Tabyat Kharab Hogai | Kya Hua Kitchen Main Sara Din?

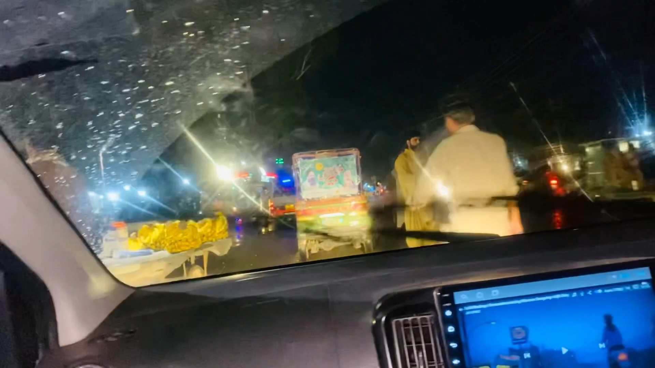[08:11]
हैं और मुनासिब रेट पे भी मिल जाता है यहाँ पे फ्रूट,